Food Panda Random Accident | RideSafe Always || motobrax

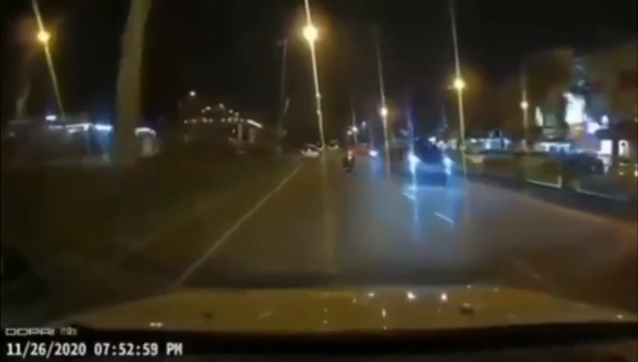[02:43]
Nandito na rin po ang melty. Ngunit biglang may sumalubong kay kuya. Oh my God. Yung melty ni ma'am was cancelled.
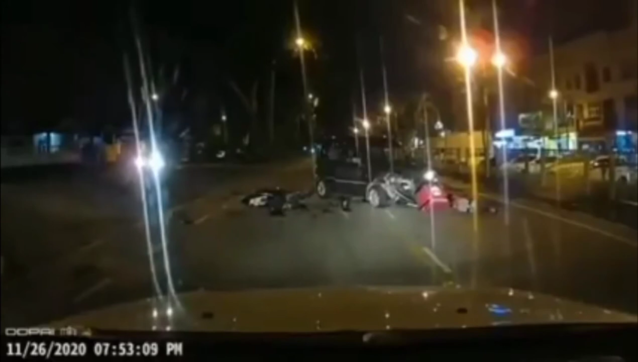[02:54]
Sorry po ma'am ang melty niyo ma'am ay tumapon sa kalsada. Yeah. Thank you for watching po this video. Motobrocks.